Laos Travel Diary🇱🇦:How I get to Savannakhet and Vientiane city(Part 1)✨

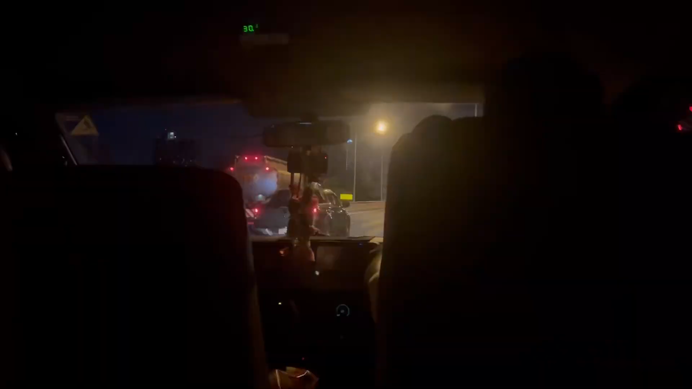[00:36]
i went to seven arcade by vancar and i debated at around 10 bm from bangkok